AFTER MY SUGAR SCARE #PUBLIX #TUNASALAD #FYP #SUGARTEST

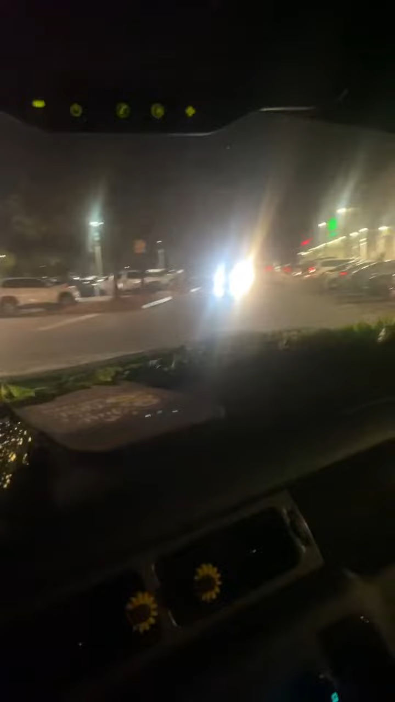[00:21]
Here we go. Turning in the parking line. Oh my God. Everybody is out tonight. I hope it's not crowded inside.